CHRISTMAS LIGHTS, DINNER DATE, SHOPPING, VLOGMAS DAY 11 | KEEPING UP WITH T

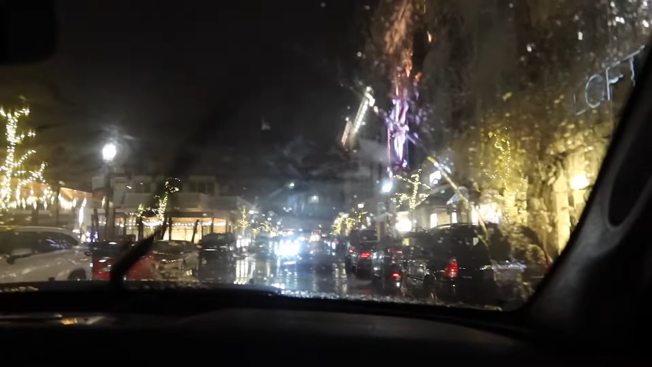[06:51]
don't know people in there i don't know what they do oh they do got some christmas lights over there
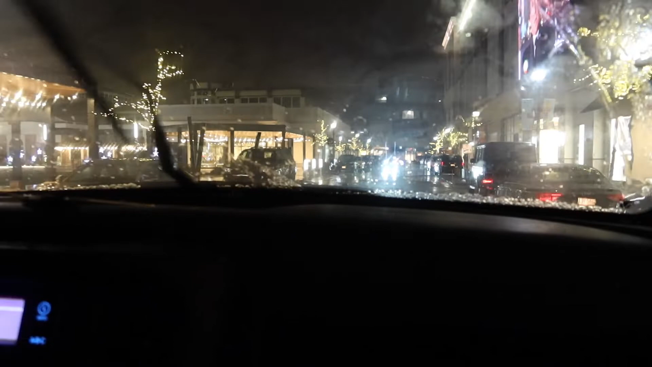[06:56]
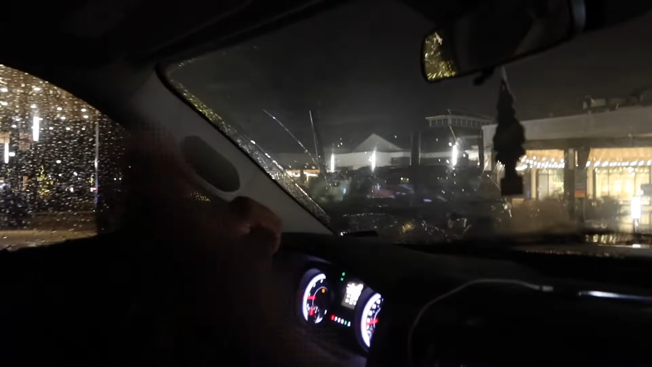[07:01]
over there in that opening thing they got a tree they got a cute christmas lights where's the parks they keep renovating bay short but i know they bringing in more beautiful or what